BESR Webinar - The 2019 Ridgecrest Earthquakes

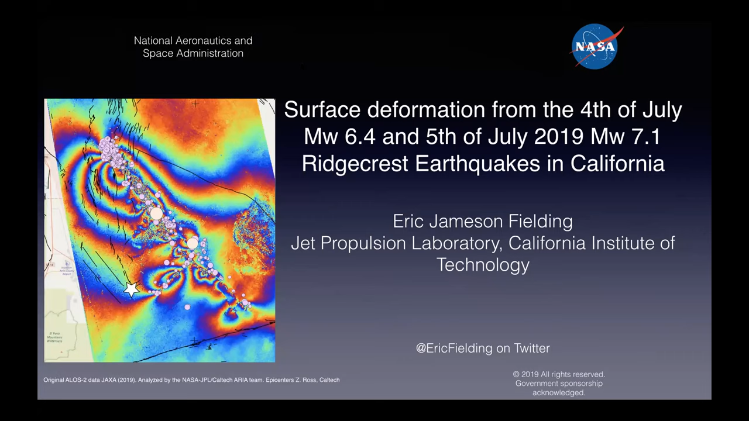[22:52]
I'm not going to go into detail for this more eye-candy picture on the first slide here so I'm going to go back to the next slide. but I'm going to be talking about the surface deformation aspect of this earthquake.
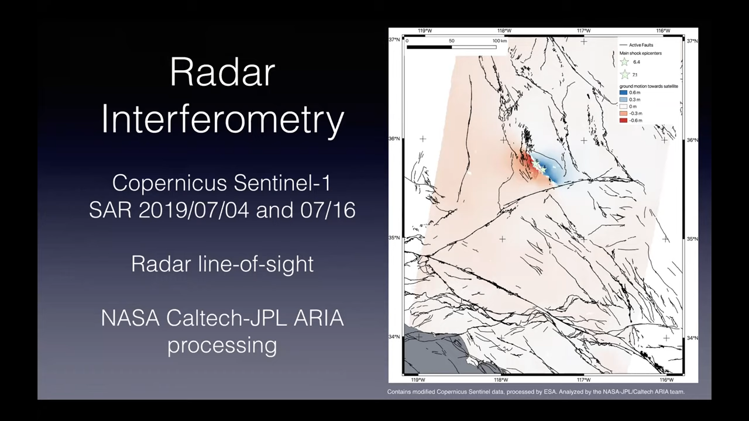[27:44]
and we can see immediately that most of the deformation is on this northwest southeast trend which is the main rupture of the 7.1 earthquake so we also processed data from a Japanese satellite the Japanese aerospace exploration agency ALOS-2 satellite acquired the first image over this area on July 8th so this is a map showing the deformation over just a small area
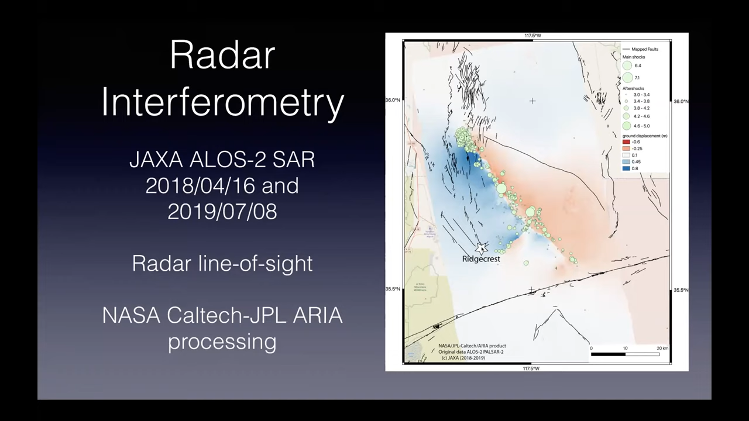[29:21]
Ridgecrest was actually more severe from the 6.4 than the 7.1 because the fault ruptured closer to the city than it did in the 7.1 we've also did a type of analysis that's called pixel tracking this is a different way to take the difference between the two images and it's by doing cross correlation between the radar images and because it's working with
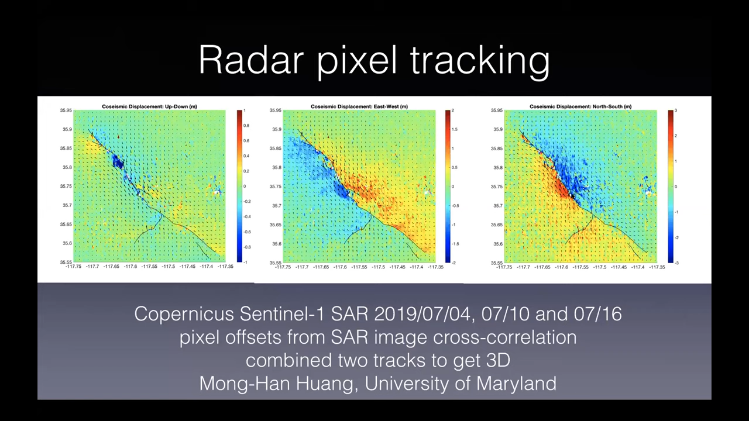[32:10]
east-southwest fault and then over here on the right is the north-south component of motion which shows the very large slip of the 7.1 earthquake was very close to the epicenter of the earthquake we also have processed the GPS data over a longer time interval that includes
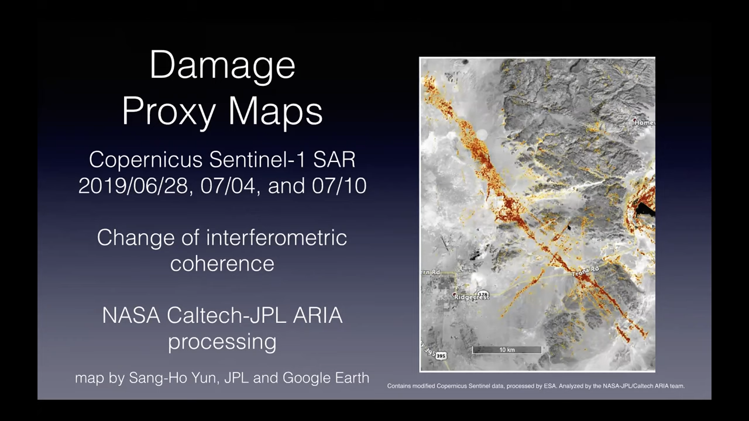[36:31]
and we want to we provided this information to the field crew so they were able to go to the field and know where to look for the fault ruptures in the field so in conclusion we were able to use the surface deformation data to see